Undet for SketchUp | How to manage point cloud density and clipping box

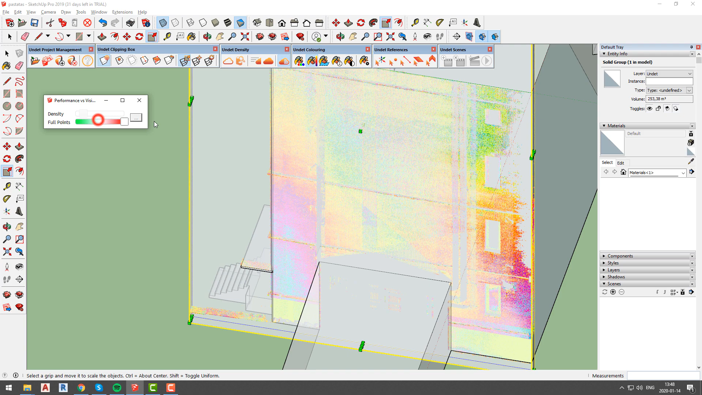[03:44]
We recommend to create clipping box with size just enough to cover your current area of interest and after you finish modeling that element move or create new clipping box.